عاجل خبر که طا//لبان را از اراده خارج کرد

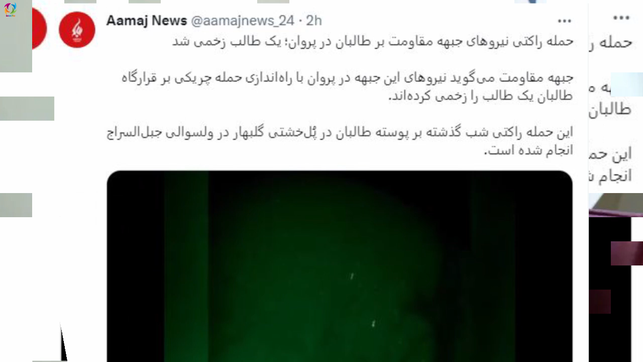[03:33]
حملات راکتی جاپی مقامت بلای بایگاه های طالبان در شمال افغانستان